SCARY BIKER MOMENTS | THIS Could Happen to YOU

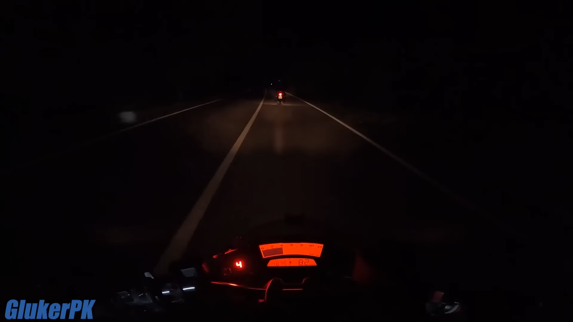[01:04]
That's a scary sight. Just imagine hitting one of those cows on your motorcycle. That would be like running into a brick wall. Da schön.
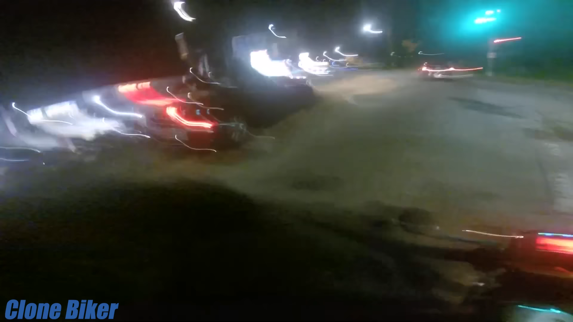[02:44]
Oh my god! That was way too close.
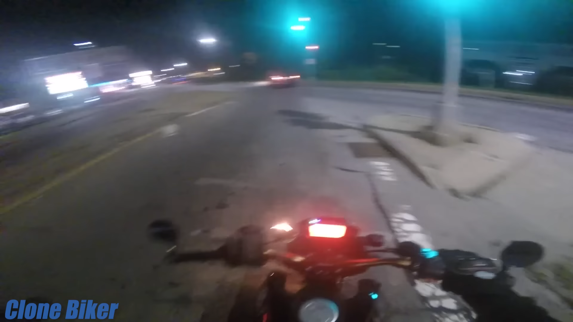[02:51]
Holy fuck. I think that's one of the biggest fears for riders. He is very lucky on this one. Are you okay?